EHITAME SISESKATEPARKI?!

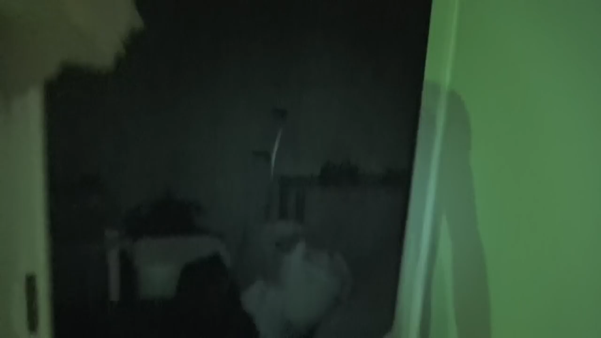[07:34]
Meil asju seal on mangle. Võtta vaata. Pea night visioni kui. Aga siia pole peal kaugeski kõik.
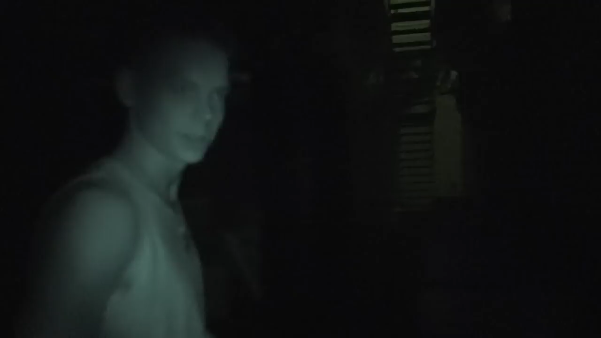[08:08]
Nimigaks kusval kuse teie näete vist, teile on night vision. Oh, veel üks ladu. Jääkas. Poolik tiiv on. Siia planeerime siis kunnaga valmis saada.